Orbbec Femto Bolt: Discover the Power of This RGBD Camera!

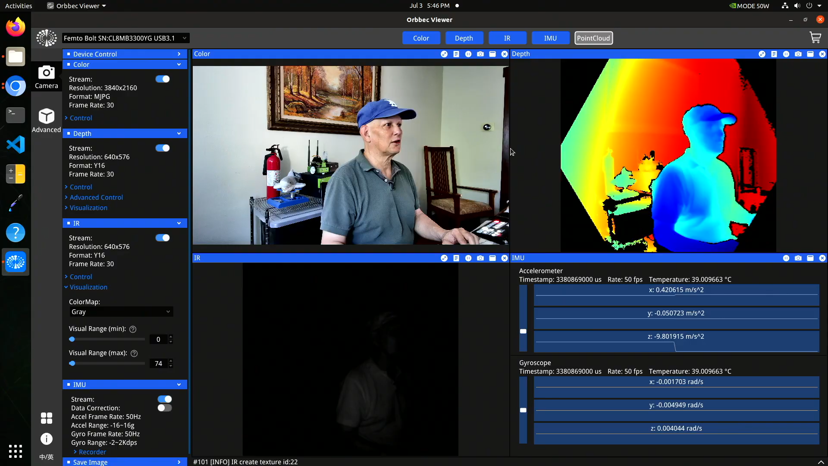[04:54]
So if you're on a robot and you want to move the machine around, you can keep track of the IMU position. Okay, let's take a look at the points cloud. So it's pretty much what we expect. The camera is pretty close to me. So you see you get this big shadow here.
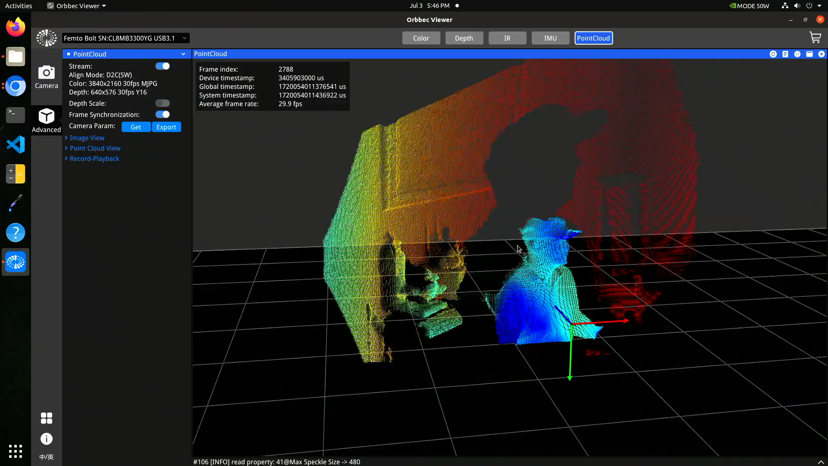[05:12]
Let's use the image as a texture map.
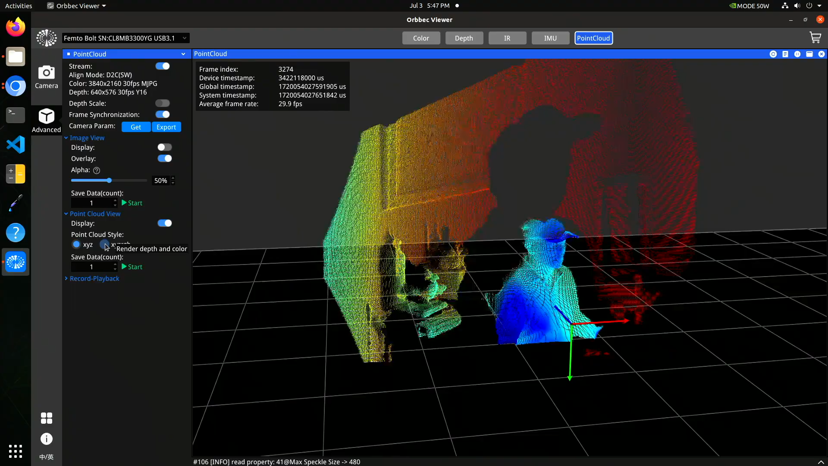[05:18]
There we go.
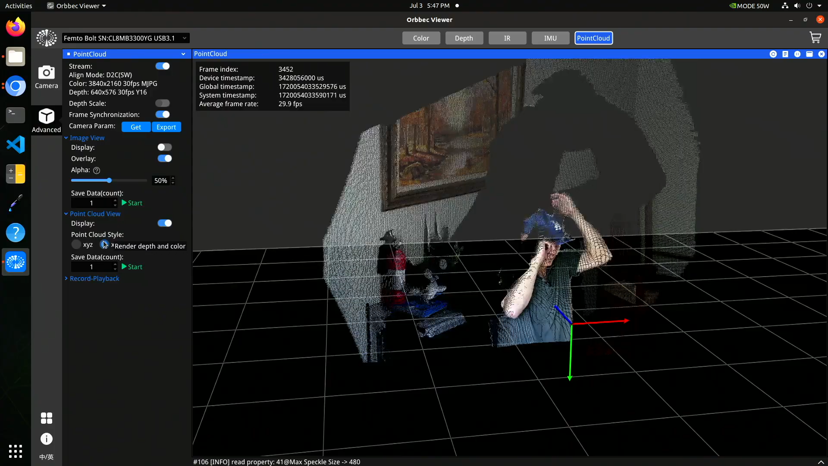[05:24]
It's a little bit better. Camera's a little bit below me.
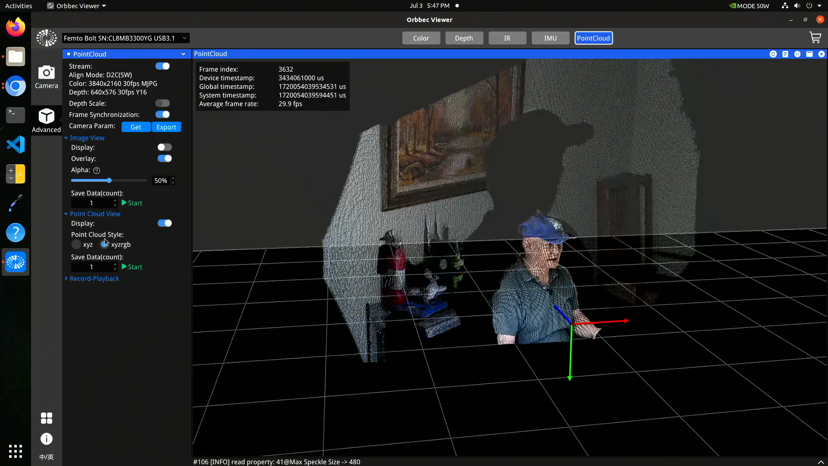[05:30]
So you can't see the top of the cap.
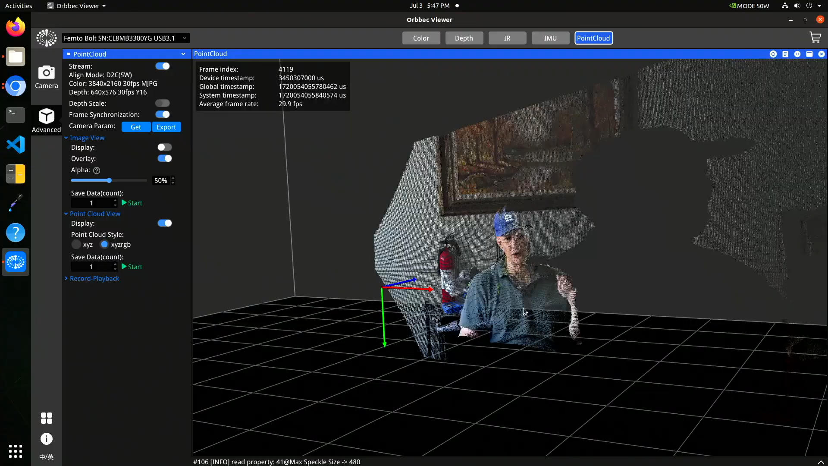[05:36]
That's what you expect from a good RGB point cloud.
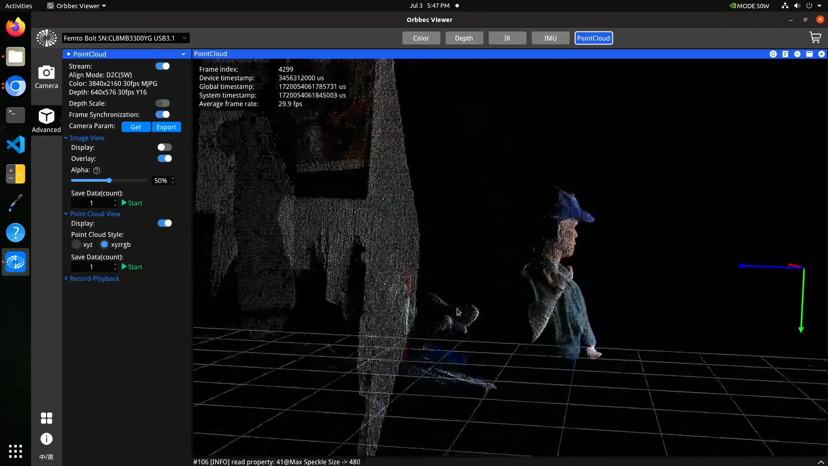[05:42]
It's hard to control the mouse.
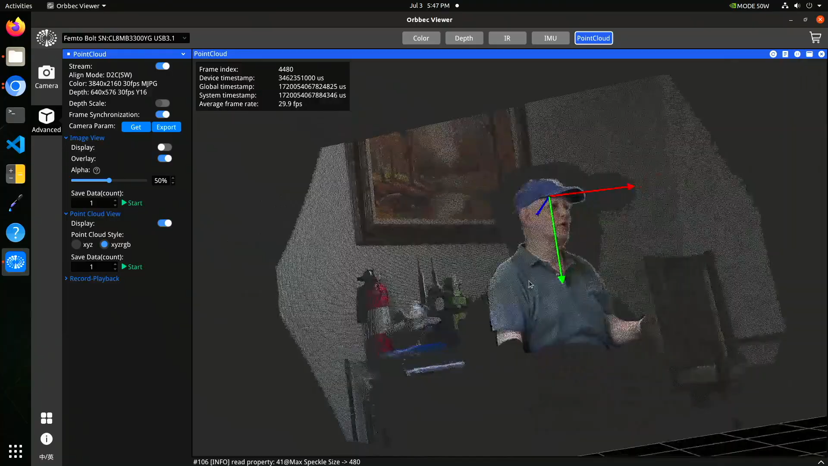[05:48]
Hard to control the mouse and move at the same time.
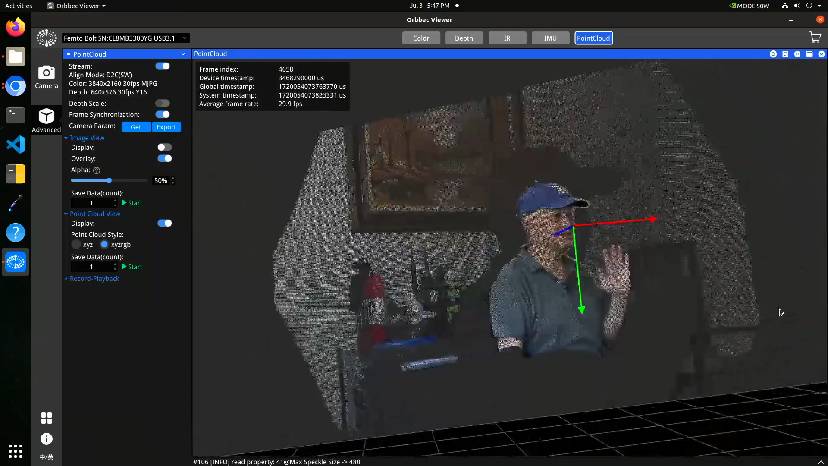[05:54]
So it gives you an idea of what's available from the views.
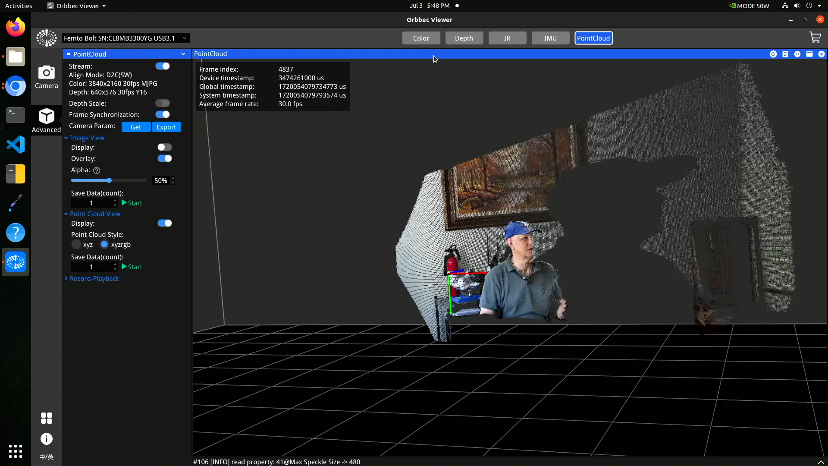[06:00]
Color camera is interesting. It has a whole bunch of different resolutions. Let's turn it off for a second.
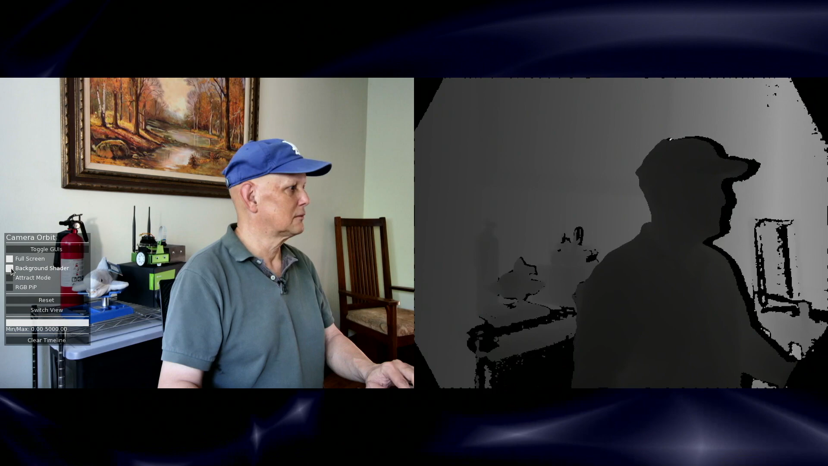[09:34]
Let's switch over to our Point Cloud View.
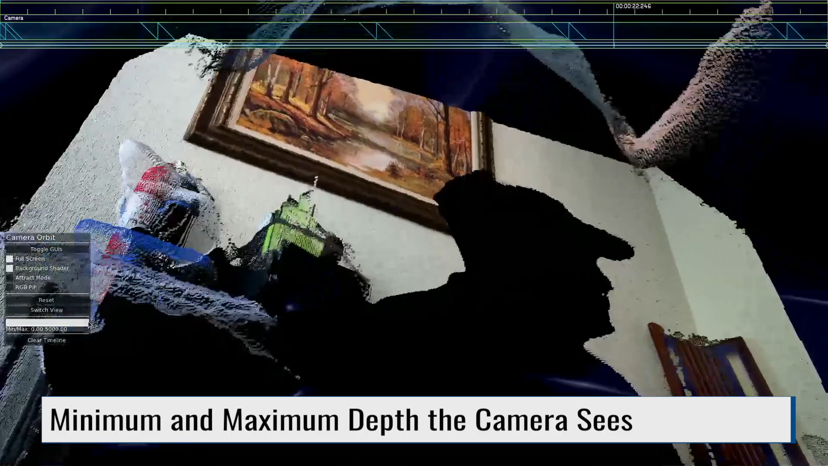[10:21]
Let's lower the maximum down a little bit.